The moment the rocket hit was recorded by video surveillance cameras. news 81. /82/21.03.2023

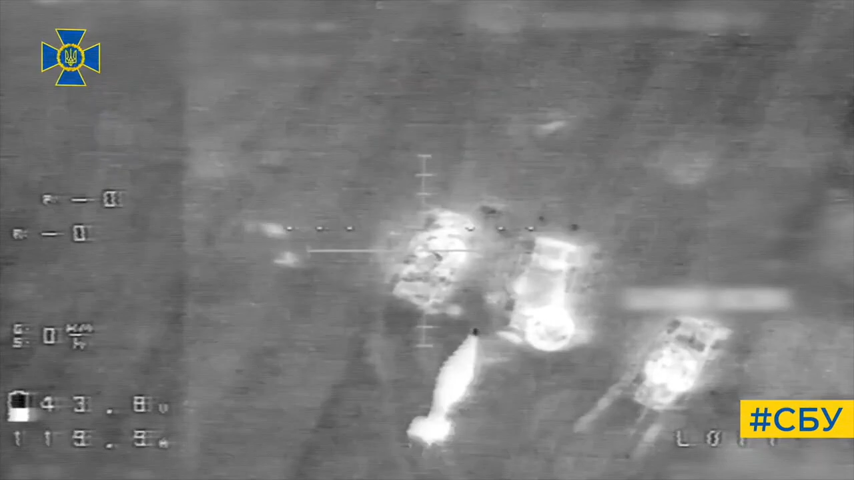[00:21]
9 or 10? 10. That's how many Russian tanks were destroyed by Special Forces of Security Service of Ukraine.